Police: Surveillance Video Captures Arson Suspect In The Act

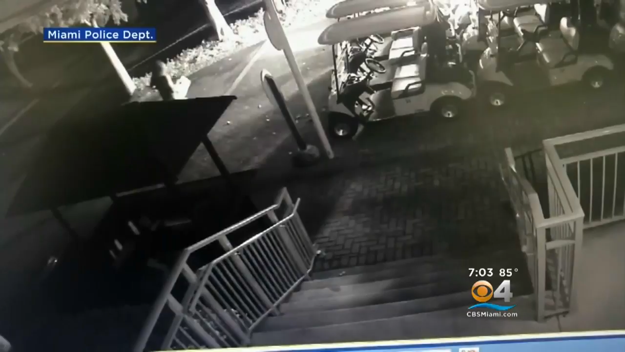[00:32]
IN THE JUST RELEASED SURVEILLANCE YOU SEE A MAN IN SHORTS AND A TANK TOP PLACING A BOX BETWEEN WHAT LOOKS TO BE BURNING GOLF CARTS AT THE MEL REESE COUNTRY CLUB. YOU SEE HIM PULL BACK AND THEN RUN OFF.